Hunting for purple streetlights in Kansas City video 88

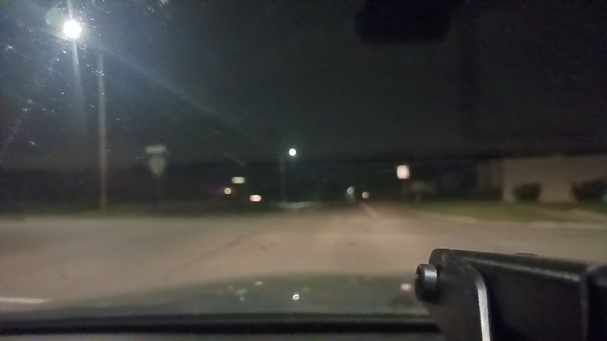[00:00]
Okay, I'm at Nelson and Harold here. This is Hunting for Purple Streetlights in Kansas City video, like 88 or something like that. I'm gonna look at some of the areas I think I didn't get in previous videos. Okay, this actually also says Nelson here to the left, maybe Nelson Terr's. All right, so I wanna look to the east of Nelson here.
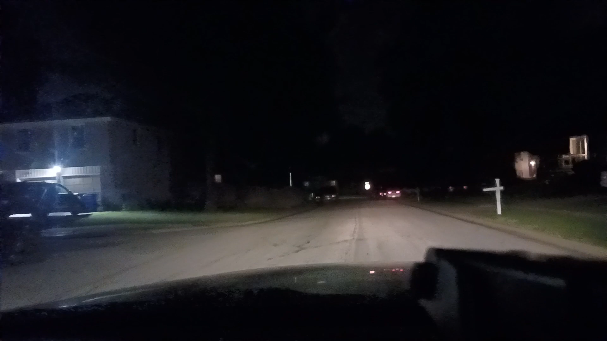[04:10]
I don't know what this is to the left. I'm guessing that's possibly Poplar. Okay, this says Northview.
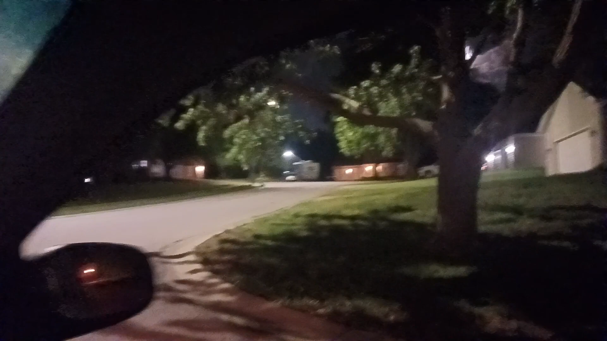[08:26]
So that's what that looks like. To the left, that's what we see. Okay.
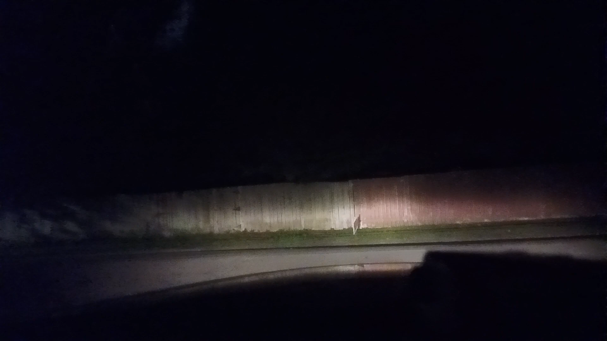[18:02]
And also the other one. Probably about as purple as the last one. The last three of them have been about the same, I would say. Okay. So taking a left here. See, this is Oakview. Okay, that's the road that we were on before. Let's just take this down to connect.
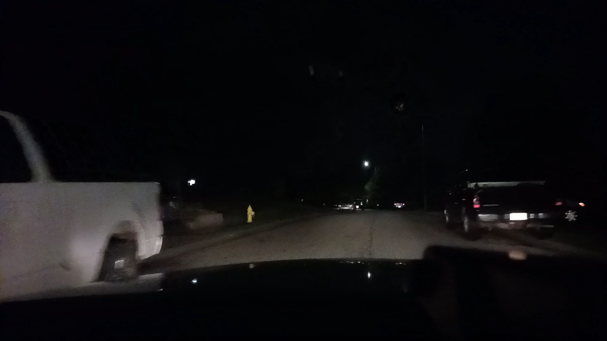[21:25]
I feel like I've gone in a circle and I'm fed on those directions going down. Okay, the moon is to the left. That's west. Pretty sure that's west. Okay, so if that's west, we're going northward right now.
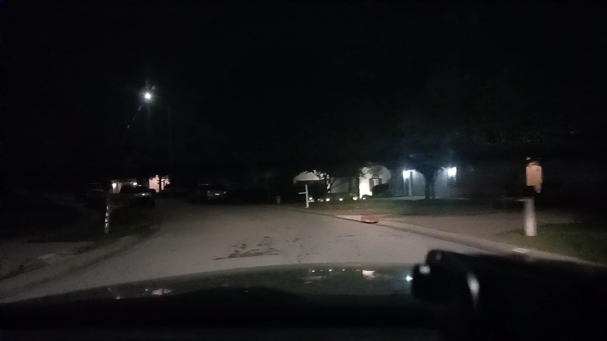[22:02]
This says sunset again. Okay, so from here, I'm just gonna keep going straight. No, I'm not gonna take a left.
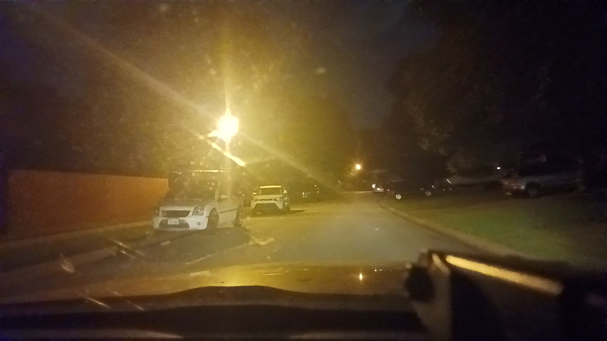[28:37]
See a purple light, so an effective light to the left. I think that might be on Ridgeview. Okay, one of those lights.